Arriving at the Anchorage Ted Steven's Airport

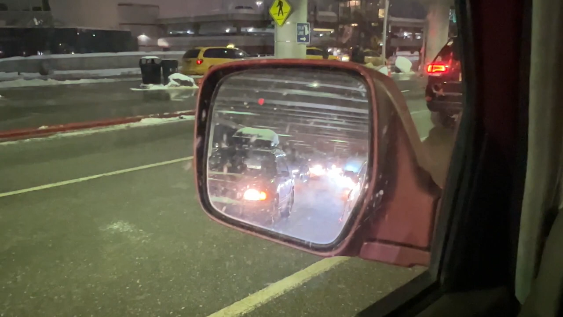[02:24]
lots of vehicles behind us they're all waiting for people